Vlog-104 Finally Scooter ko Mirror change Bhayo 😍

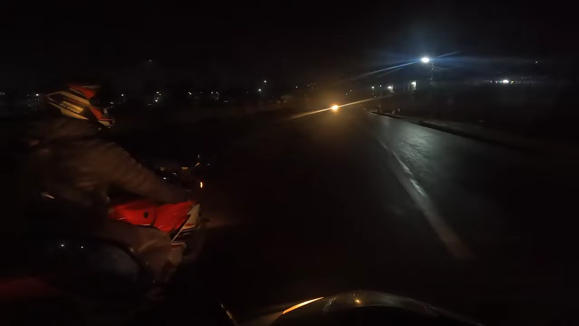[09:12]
उहाँलाई फलो गरेर गइरहेको छु उहाँले कहाँबाट घुमाउनु उहाँले के अफोटो छ उहाँलाई पछ्याएर हिँडेको
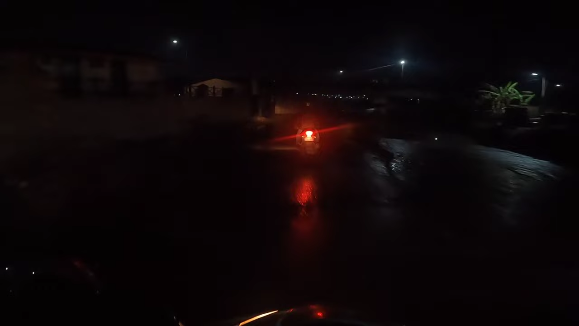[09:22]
सही हो
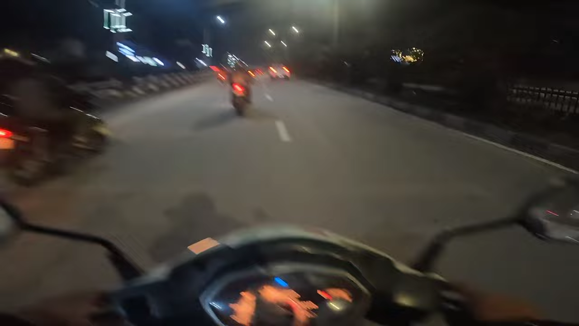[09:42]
अब फाइनल्ली घर आइपुगेको अवस्था छ है यो बाटो पुरा पानीबाट चिप्लो भएछ भने यतातिरको पनि ओहो ओहो सही होला